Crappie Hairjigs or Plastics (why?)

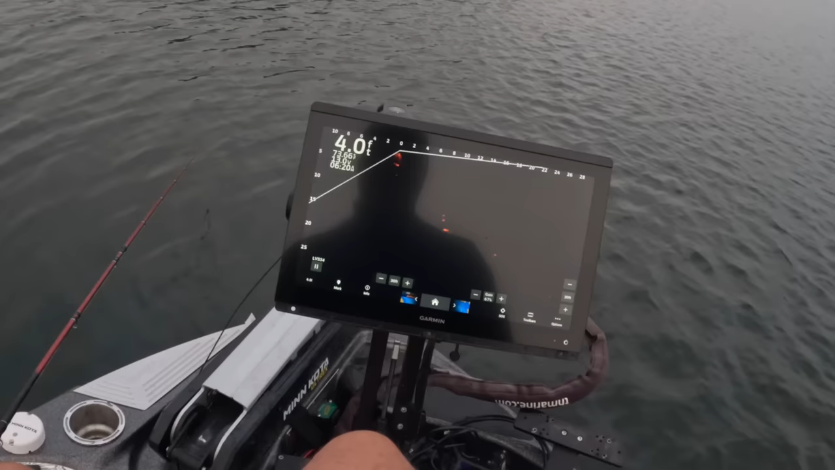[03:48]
On screen: depth 4.0 ft
Oh yeah, he's coming. He's in the strike position. If you're watching him right now, he's actually gotten his body in the striking position right there, and I'll lower it down slower to him. And there he goes. He hits it. Good fish, too.
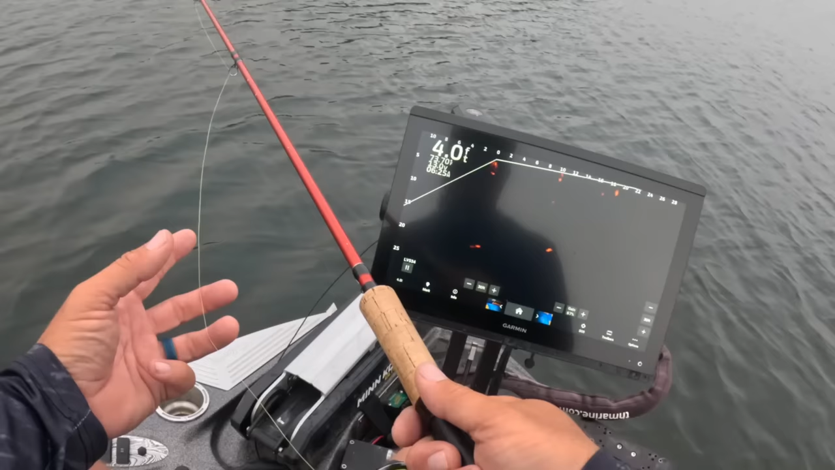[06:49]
And so here's a guy right here. He's trying to make himself very available for us. There we go. All right, get in the strike. Yeah, he's going to get in the strike position. Yes, he is. We're going to push him, push him, push him, push him, push him.
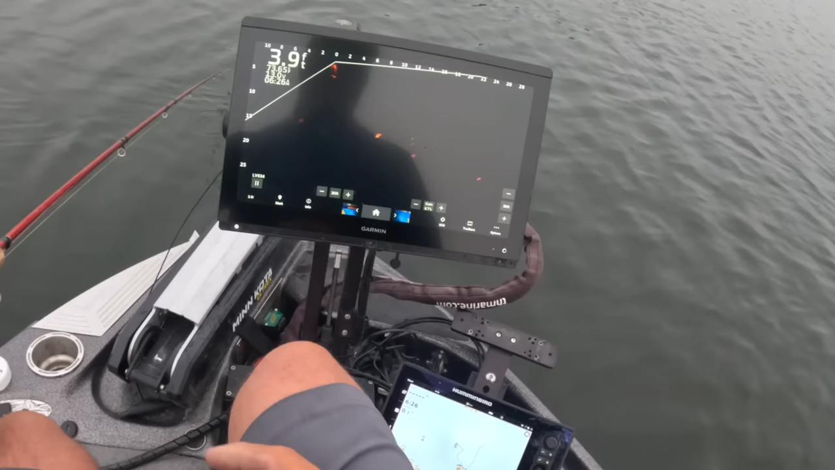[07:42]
On screen: depth 3.9 ft
And here he comes. See, he's evaluating, and I try not to give them too much time to evaluate before they make the right decision. Here he comes. There he is. See, told you. And there he is. A long process for that guy right there,
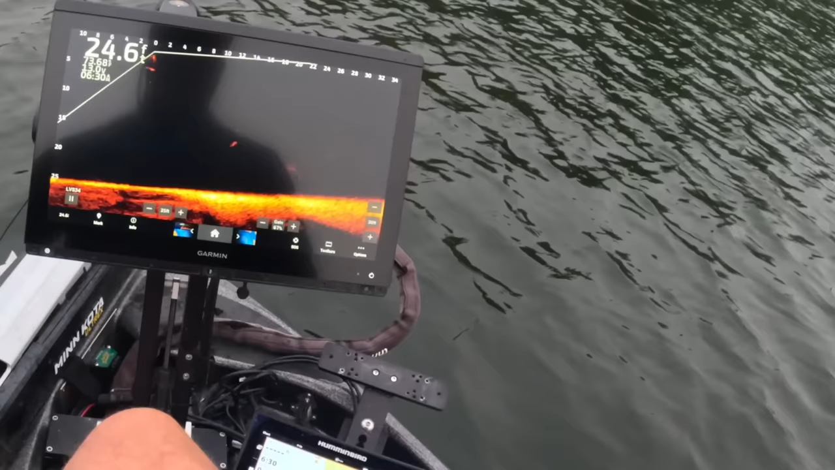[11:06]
All right, so he turned, there he is.
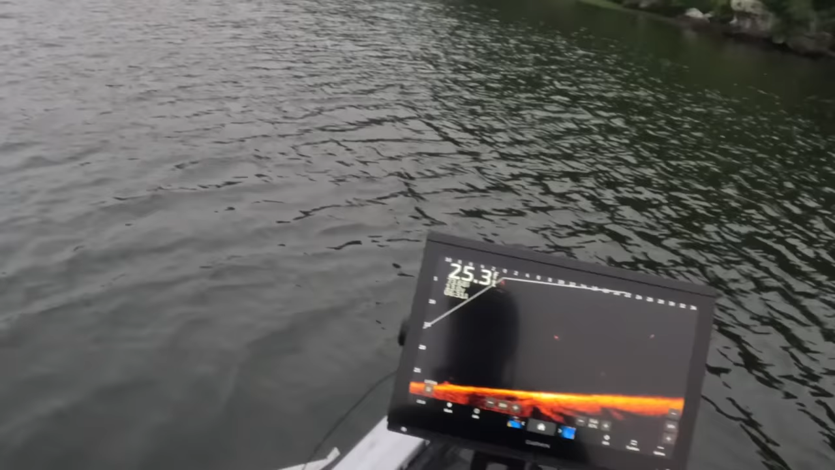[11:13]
And there we got him.
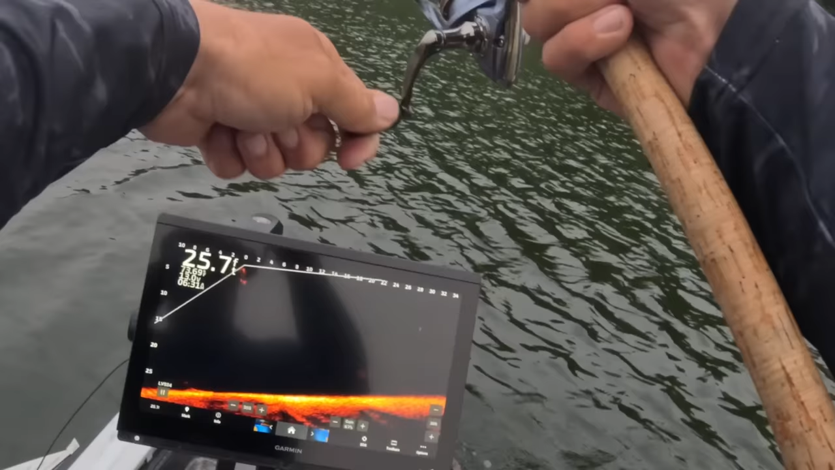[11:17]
And this is the big fish of the day. So far, look at that. That is a big fish.
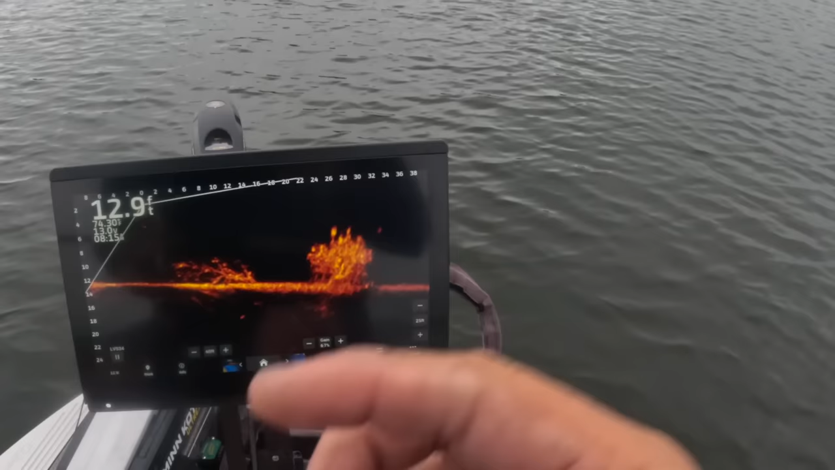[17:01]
On screen: depth 12.9 ft
There's always that one fish that just obviously spawns late. Good image coming up here, folks. This is a really good image. Hopefully you guys got a shot of that. Anytime you see that, you know these things are gonna explode off of it. Now I took the split shot off. See, look at that.
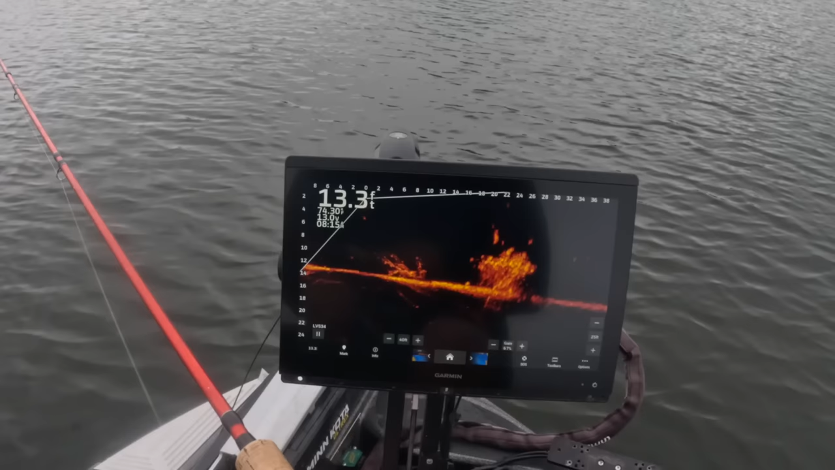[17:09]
On screen: depth 13.3 ft
It just enters the water and they're on it.
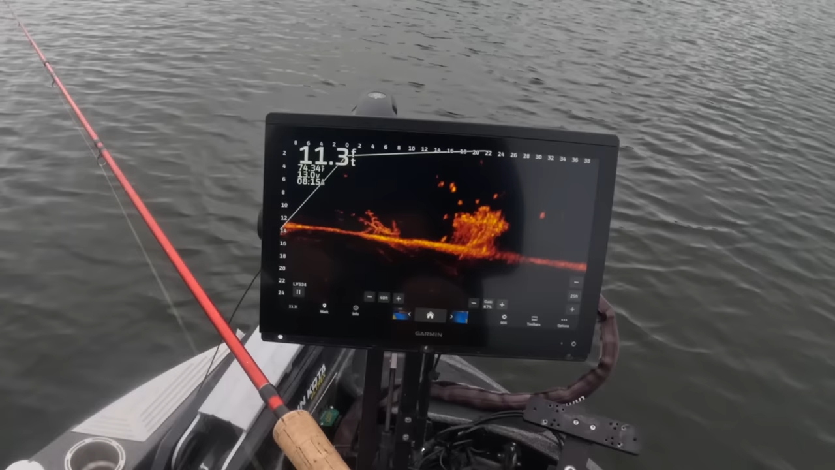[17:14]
On screen: depth 11.3 ft
Ooh boy, look how active they are.
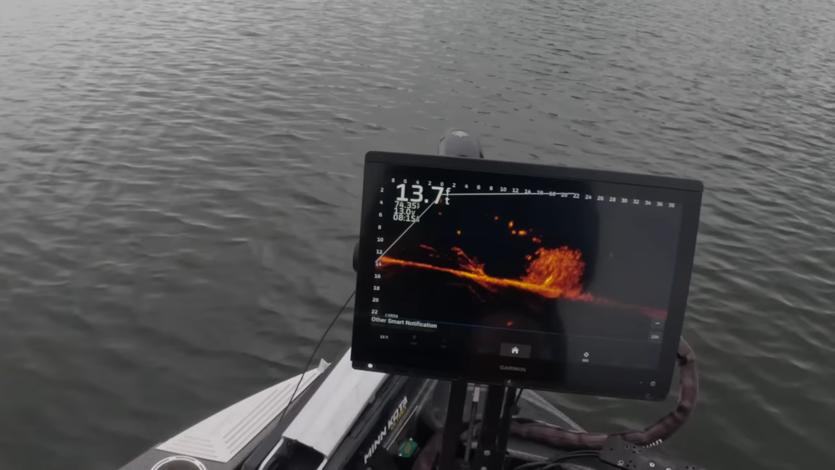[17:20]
On screen: depth 13.7 ft
They are all up and down now. All up on that pile.
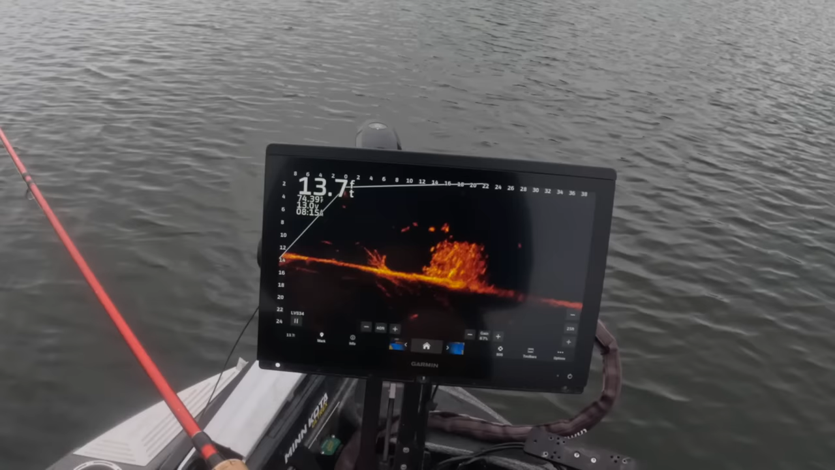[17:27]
On screen: depth 13.7 ft
Sometimes I'll do a little jig action, get a little extra. Oh, he hit it too.
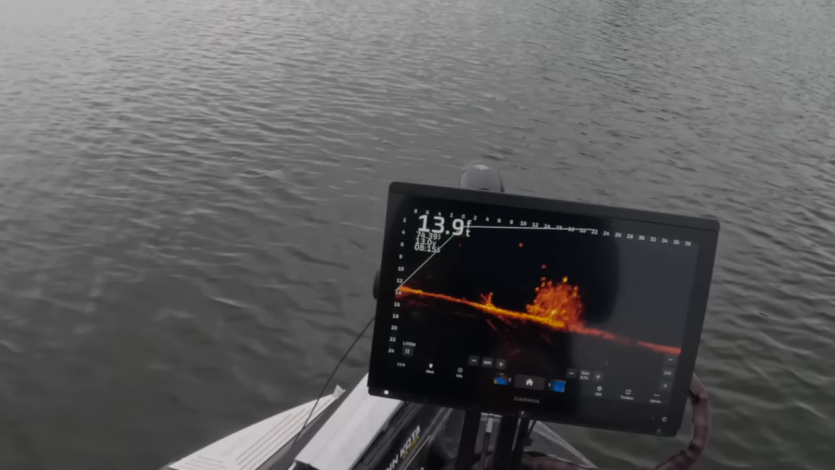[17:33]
On screen: depth 13.9 ft
Look at these guys peel off of it.